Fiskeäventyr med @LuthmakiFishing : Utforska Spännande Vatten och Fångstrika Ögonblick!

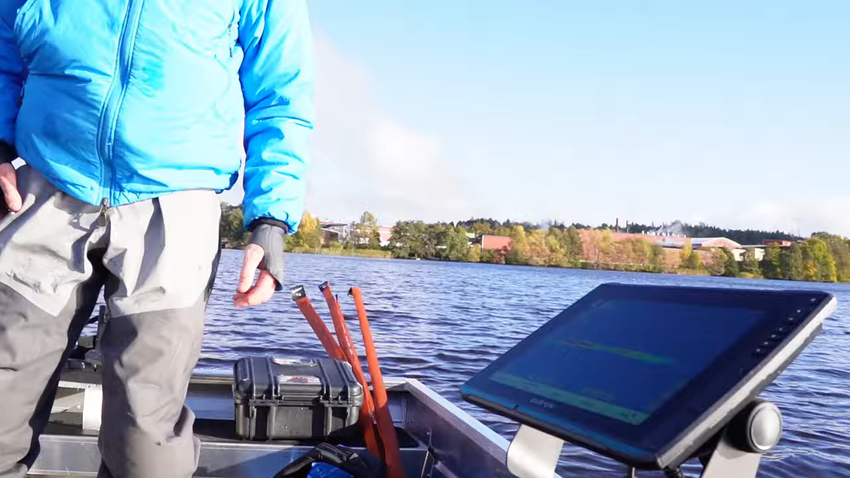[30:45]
Se ifall vi har någon på samma ankring. Där är det en fisk. Där går han tillbaka. Jajamän. Nu ska vi se. Men det är sådana man åker ut med livegivare nu. Ja.
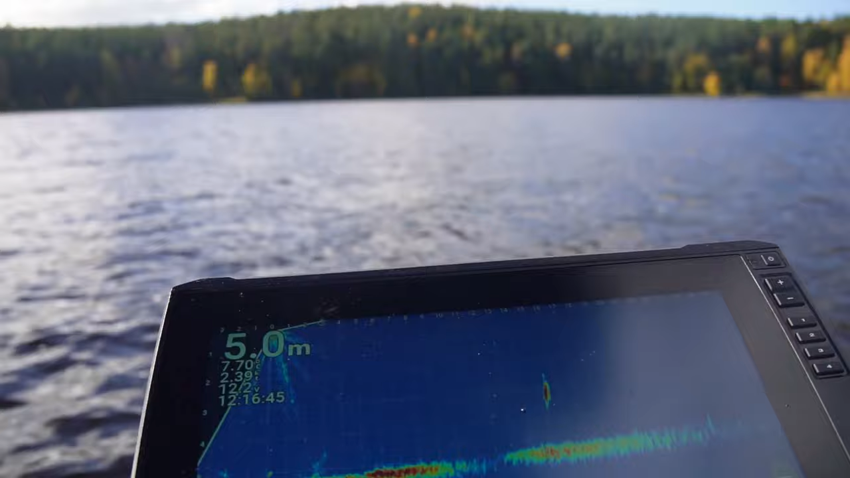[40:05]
On screen: depth 5.0 m
Det är en fisk så säg. Det kan stå bra.